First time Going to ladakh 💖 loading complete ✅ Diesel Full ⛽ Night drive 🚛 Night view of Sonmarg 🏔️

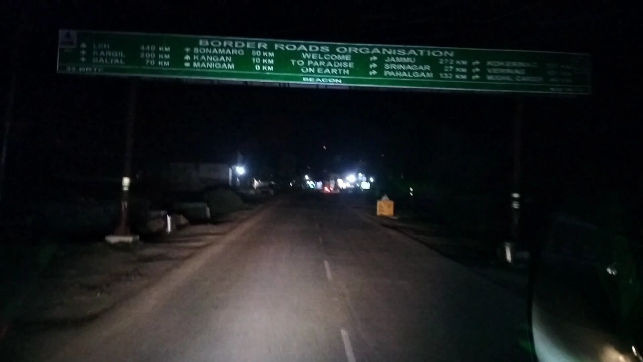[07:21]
तुसन मरग अभी 50 km रहे हैं यहां से और जो अधा के आप चार चार किलोमेटर है यहां से कि यहरा लियू यह ना जियन साइट रौड दिख रहा
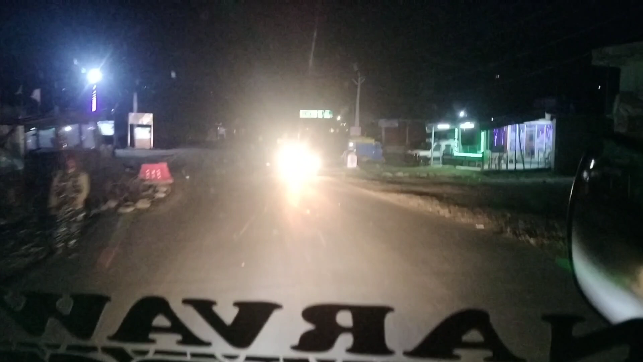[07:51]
अर निक रहा है से इस जगह का ना मैं महुनिकल हूँ तो
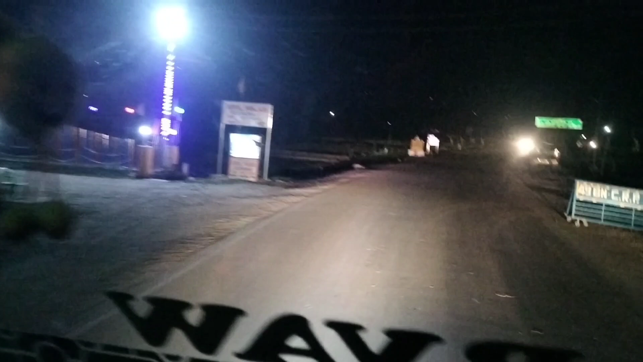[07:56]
अभी मैंने बोर्ट देखा यहां पर इस साइड लगा हुआ था
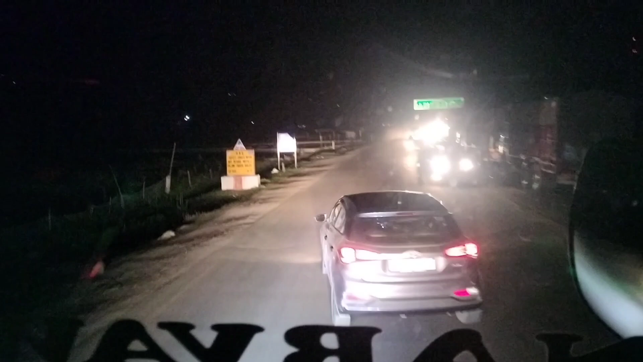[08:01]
मुहन काम है इस जगह करना है अभी हम मुहन काम पूंच गये तो अभी चर्प रहे हैं फिलाद आगया सनमरक की तरह
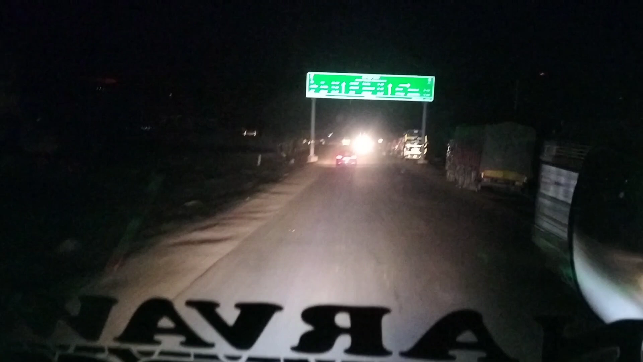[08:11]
अभी सनमरक रहे गया है यहां से 55 नहीं पूंच गये फाइनली सनमरक तो अभी आप देख रहे हो यहां पर यह वाटलस यहां पर देखो
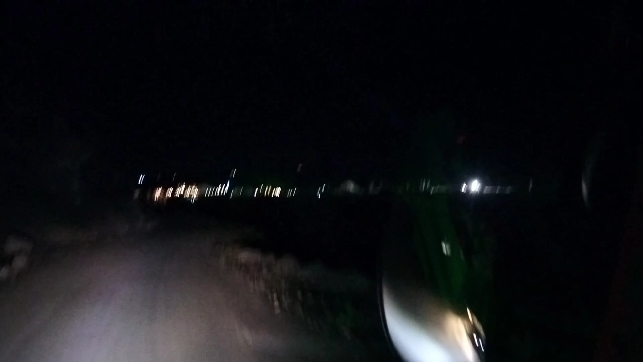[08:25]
इना बड़ी अलग रहा है और रहा है वोड़ी खूब सुरत अभी है यहां पर
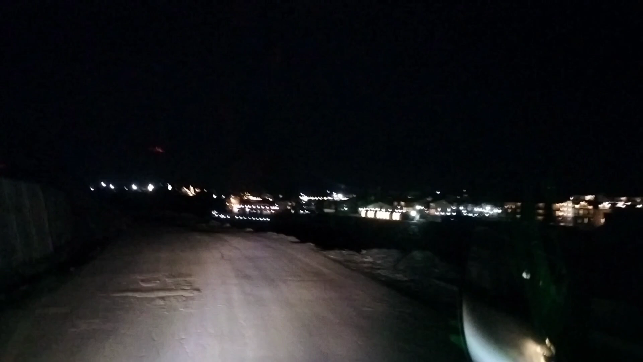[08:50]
तो अभी चर्ड रहे हैं हम आगे देखते हैं हमें कहां पर रोकिंगे
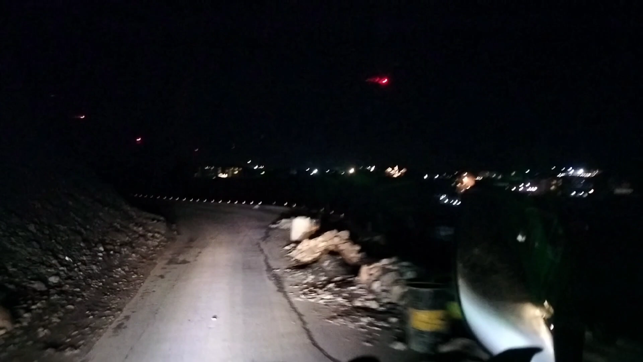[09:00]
तो यहां से आप देखो यह रा यहां पर फेले है तो पहुंच गया हम